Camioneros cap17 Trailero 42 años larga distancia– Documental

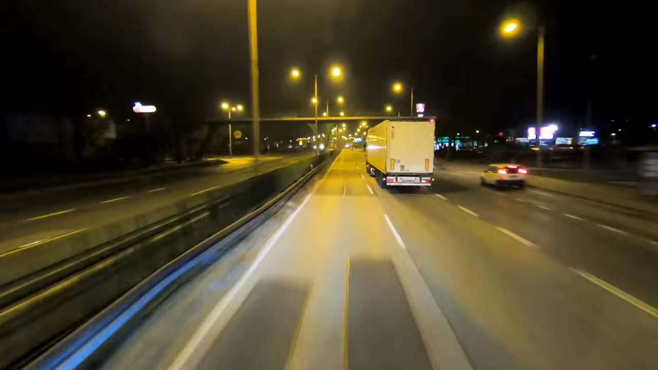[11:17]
Qué asco de carretera, ¿verdad? Pues no. Tiene la E de carretera europea. Todos estos baches dan para un viaje muy movidito. El país está lleno de cosas raras.